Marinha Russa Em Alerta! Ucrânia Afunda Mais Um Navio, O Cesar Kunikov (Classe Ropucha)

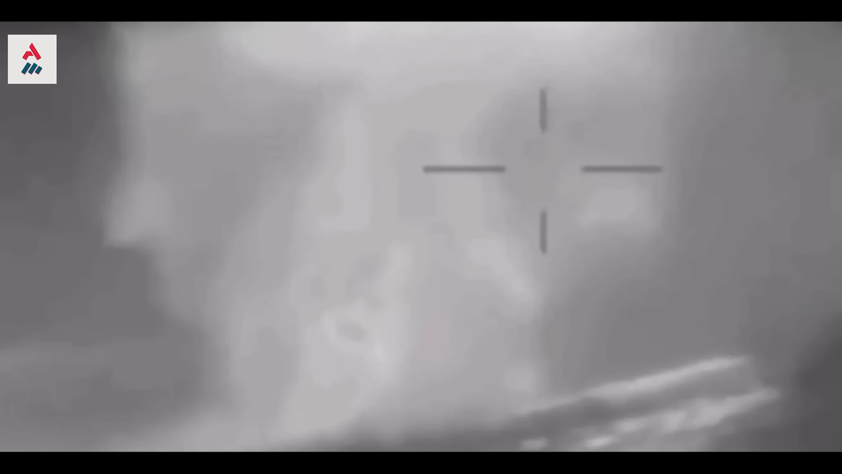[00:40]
Um vídeo foi divulgado pela Direção Principal de Inteligência da Ucrânia, que mostra elementos navais remotamente controlados
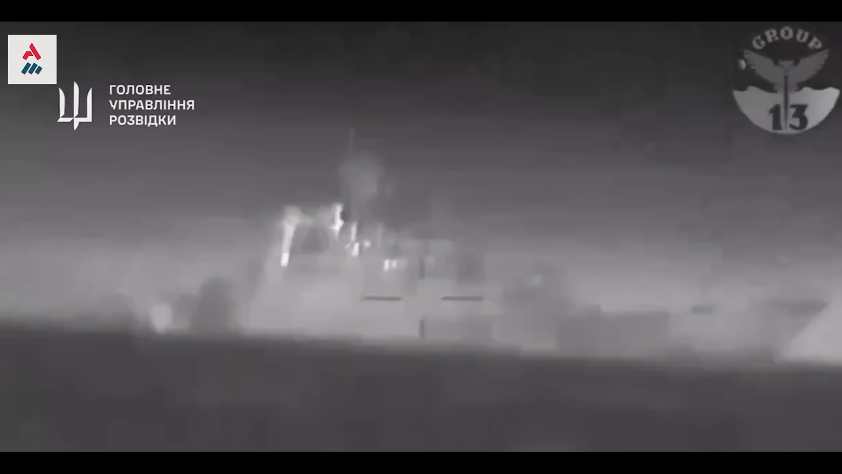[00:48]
atacando Cesar Kunikov da classe Ruputia,
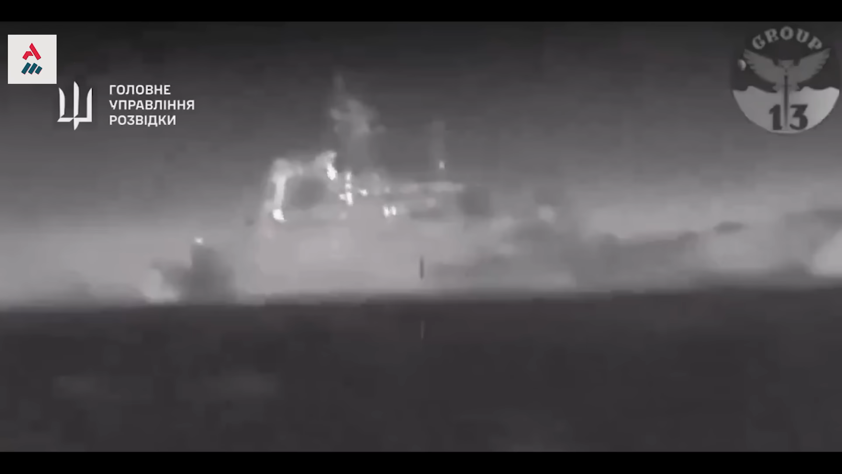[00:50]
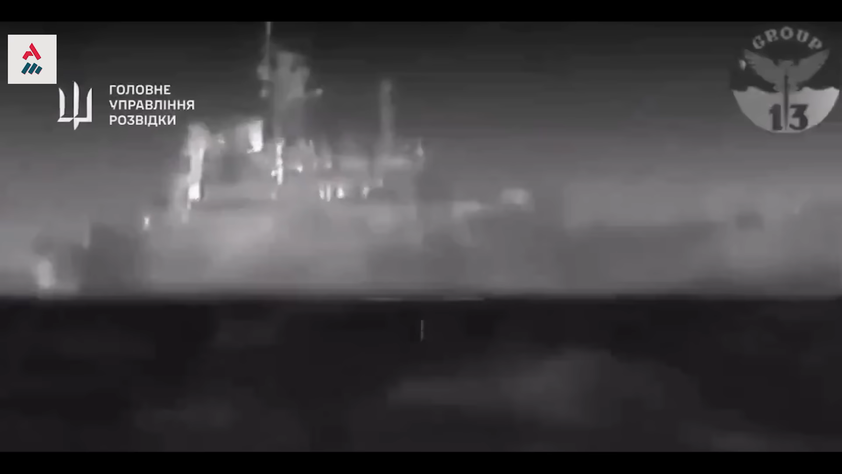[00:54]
que faz parte do Projeto 775 da Marinha Russa, causando uma enorme detonação,
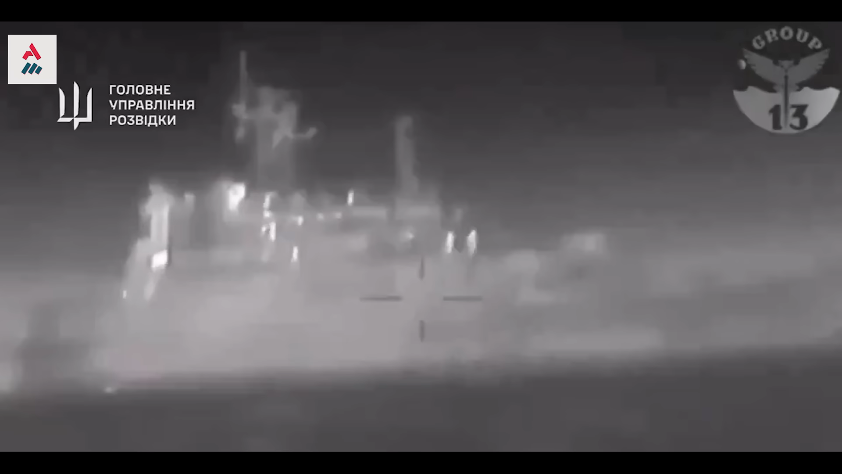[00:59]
após a qual a superestrutura é vista em chamas.
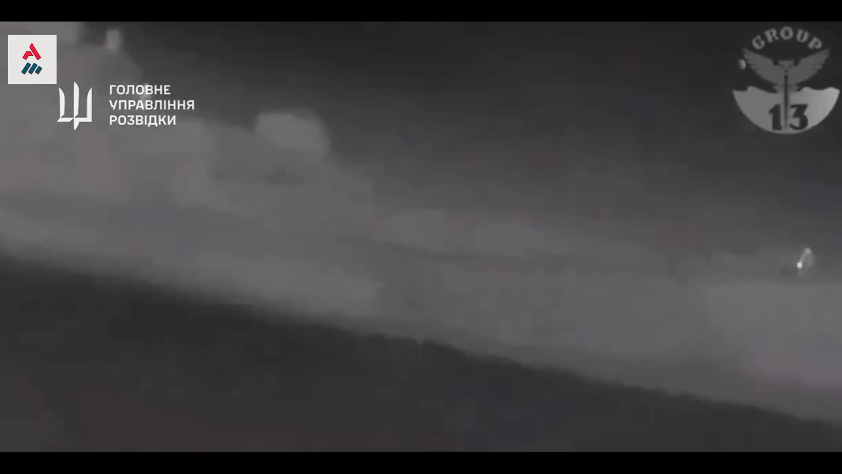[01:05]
A escala da explosão pode sugerir que o navio estava carregado de munições quando foi atacado, embora isto não possa ser confirmado.